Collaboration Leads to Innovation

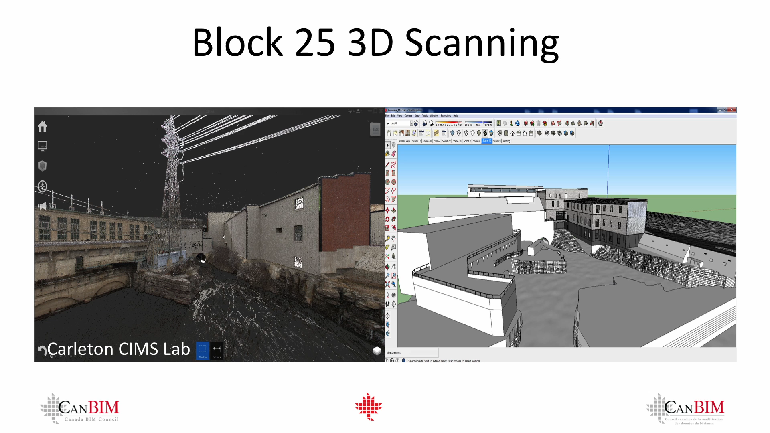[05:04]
one of the buildings that we've got which is block 25 which is made up of three buildings over 100 years.
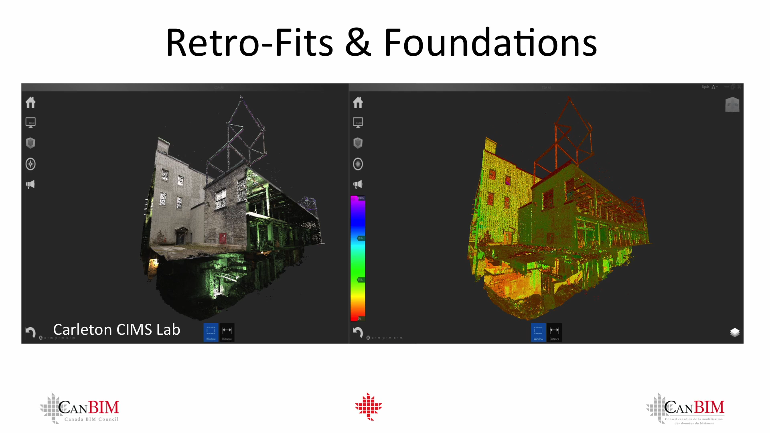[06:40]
Now that building is made up again of three buildings so this is just one scan showing you essentially that section through I think this is building number eight and it's showing you the basement level. There were moments as we got the information back that we were working with our architects and Steve is working with our architects where we found that there were voids in the building and things weren't adding up.